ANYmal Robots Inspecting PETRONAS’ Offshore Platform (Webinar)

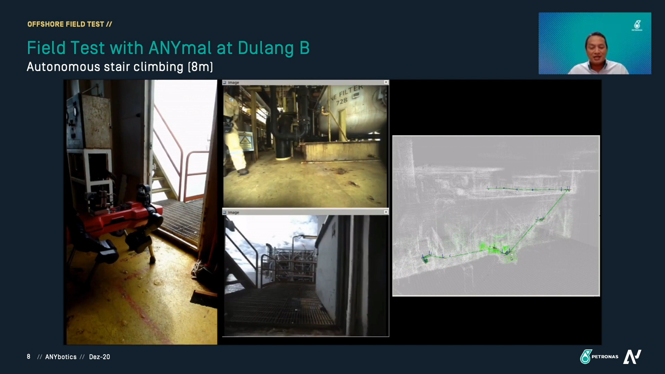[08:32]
It's very steep, about 45 degrees and the width is not that wide, uh, just enough for the animal. So it was quite challenging, uh, to map the stairs. If you can see on one side, we have a wall and on the other side are just, uh, open sea.
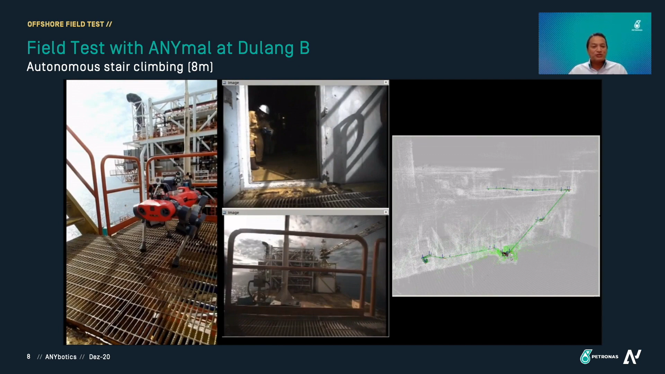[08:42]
So that was quite challenging to get a good map and then to get a stable, uh, stair climbing.